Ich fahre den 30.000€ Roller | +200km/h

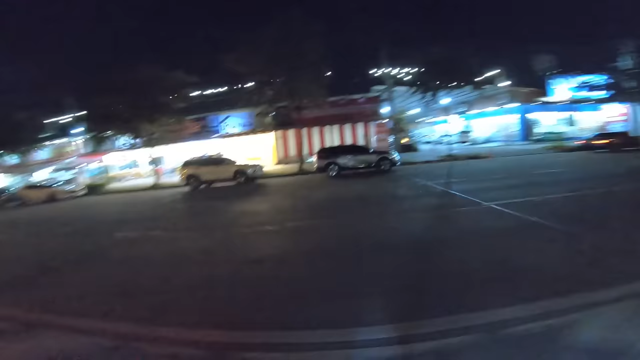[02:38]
Ey, da musst du ja schon aufpassen, dass das Hinterrad nicht durchdreht. Digga, ist das krank?
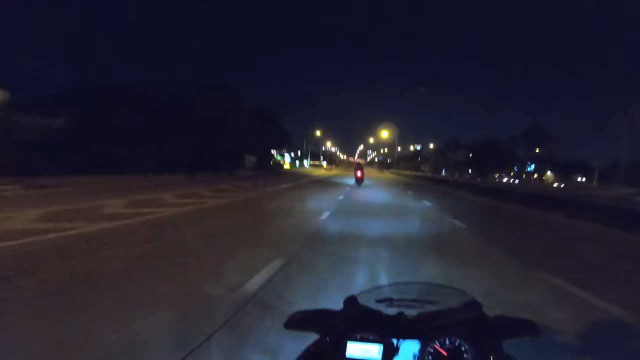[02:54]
So, jetzt müssen wir hier nochmal Stoff geben. Let's go! Shit, ey. Holy shit, auch mit der geilen Tachoanzeige hier. Alter, das ist ja mal ein Teil, ey. Also das ist der heftigste Roller, den ich jemals gefahren habe. Hört ihr das? Alter! Digga, Thailand ist so anders.
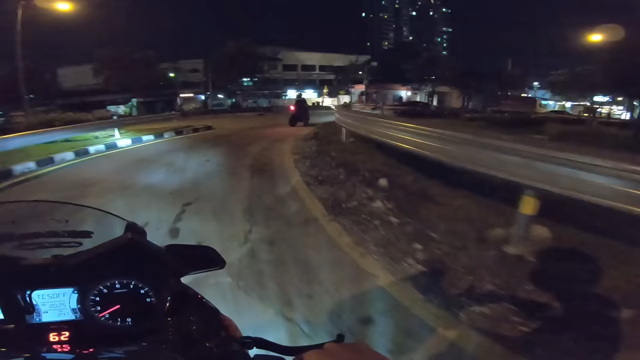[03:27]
Oh, scheiße, jetzt ist er ausgegangen. Oh nein. Warte, was muss ich machen?
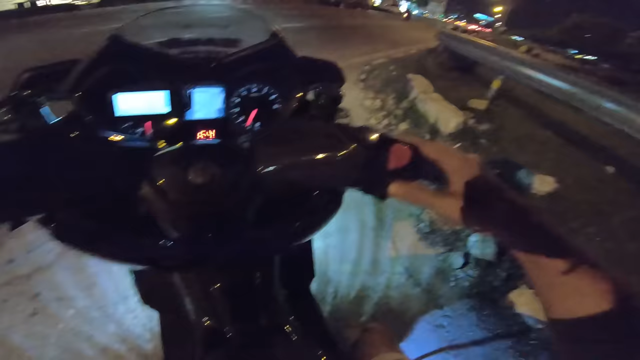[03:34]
Oh, okay, er geht wieder. Ich hatte kurz schon Angst, dass er nicht wieder anspringt und ich da einfach stehe. Okay, wir stellen uns mal einfach ganz kurz hier hin und warten, dass nichts kommt. Okay, ich bin bei null. Und 100. Bam!
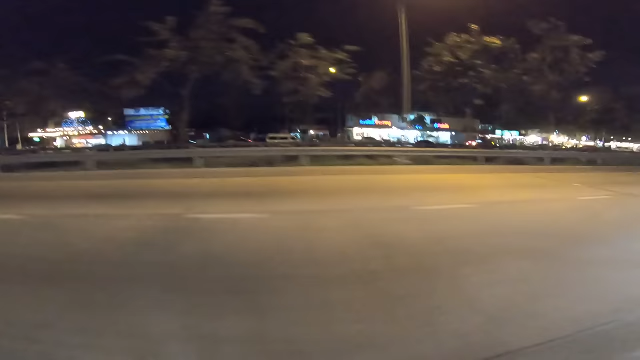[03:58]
Digga, so schnell auf 100 gewesen. Holy shit. Alter, als wenn der auch irgendwie einen Turbo drin hat oder sowas.